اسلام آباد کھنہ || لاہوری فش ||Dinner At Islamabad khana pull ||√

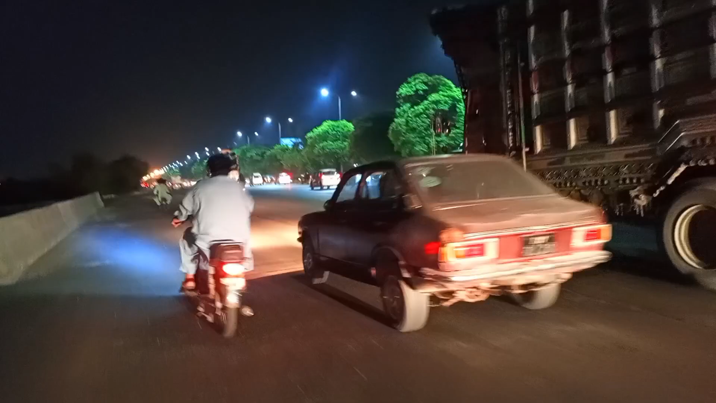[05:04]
बाइके वाले का ले गया, वो ऐसे बेचारा पुल से जा रहा है, उसने इधर लगाया हुआ था। अच्छा लगा हो उधार के लेके? हाँ, वो होंडे वाले आए